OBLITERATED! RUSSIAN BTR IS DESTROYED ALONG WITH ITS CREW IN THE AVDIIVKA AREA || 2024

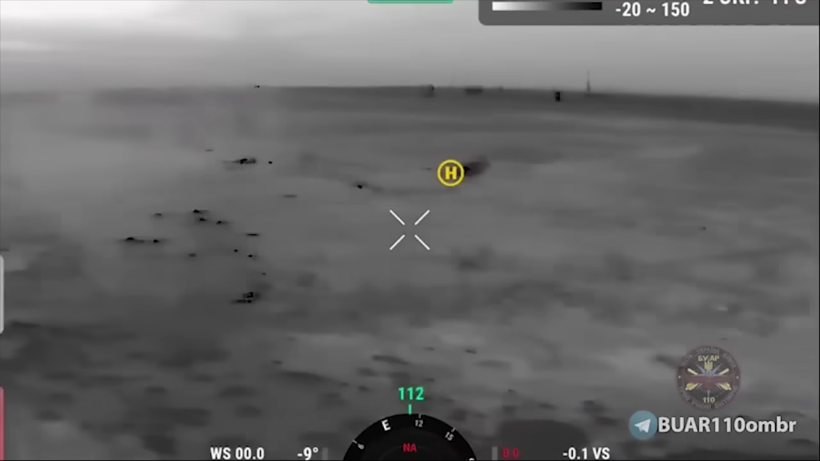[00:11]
Let's start with a destruction of a Russian BTR, along with its crew in the Avdivka direction by units of the 110th Mechanized Brigade.